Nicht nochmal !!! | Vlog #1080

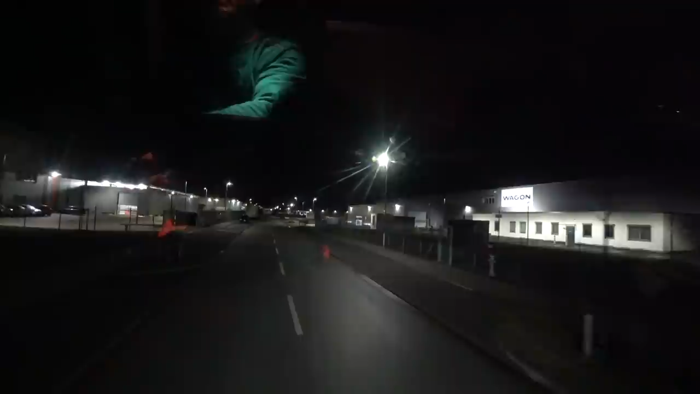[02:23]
so wir fahren jetzt hier einmal ums viertel einmal so ins viertel dass wir dann hier schön wieder raus kommen richtung autobahn fahren
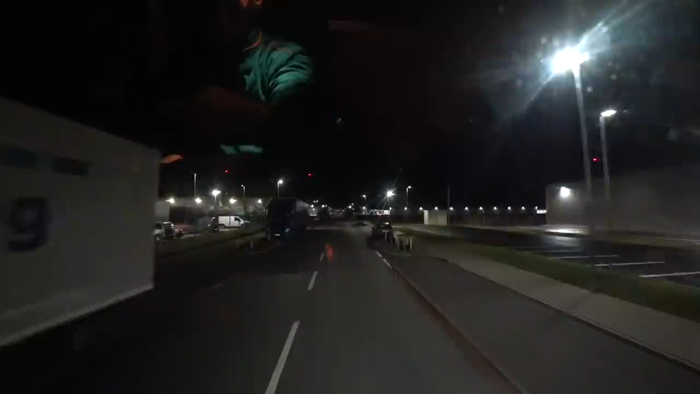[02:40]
ich muss sagen hier ist nicht schlecht da drüben ist zwar auch nicht schlecht beim tor 8 auf dem parkplatz aber der war ja leider voll
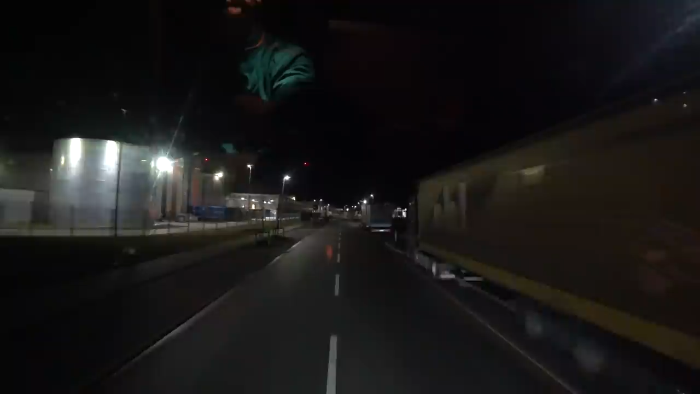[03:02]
ja so und wie ich euch schon gesagt habe der plan für heute steht nach schmönen lehrgut abladen und wieder laden und nach hause feierabend so da brauchen wir auch nicht rasen oder irgendwie uns übermäßig schätzen
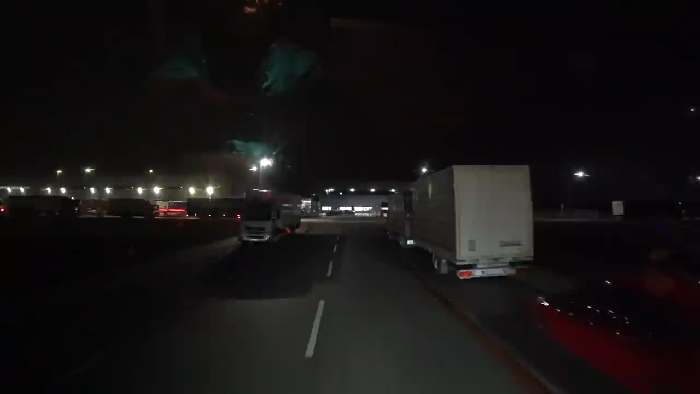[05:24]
ach ne die wollen hier nicht rein der will da rein an liefern ah ja der will da rein an liefern schau an
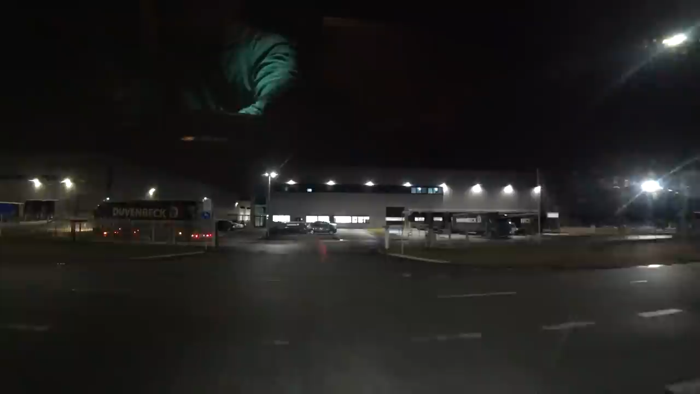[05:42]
der andere hat hier gedreht
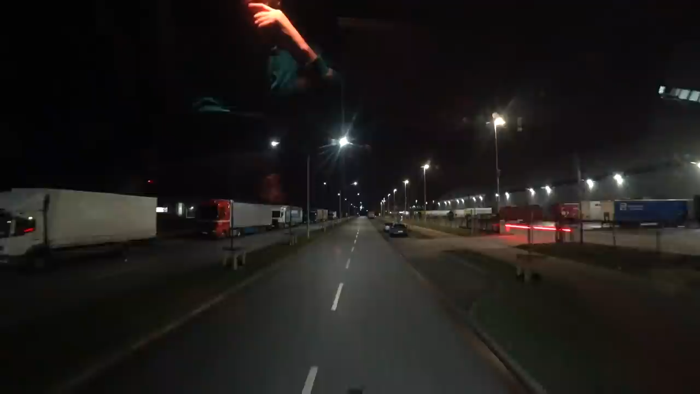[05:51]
so meine lieben jetzt sind wir schon auf der europa allee ach guck hier steht der lang lkw der schläft auch hier
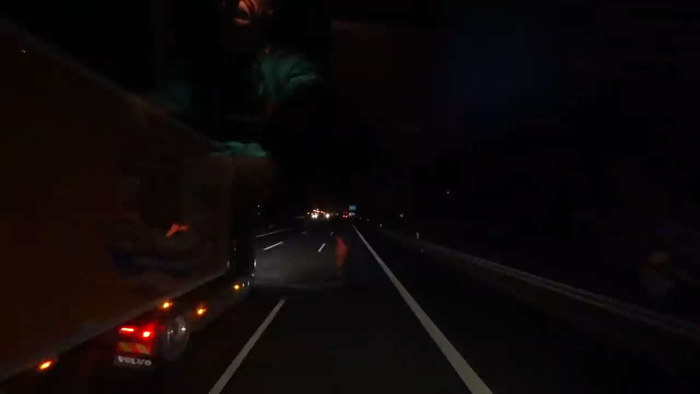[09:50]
der Gutfried überholt mich der Gutfried überholt mich so jetzt kommt er gleich da vorne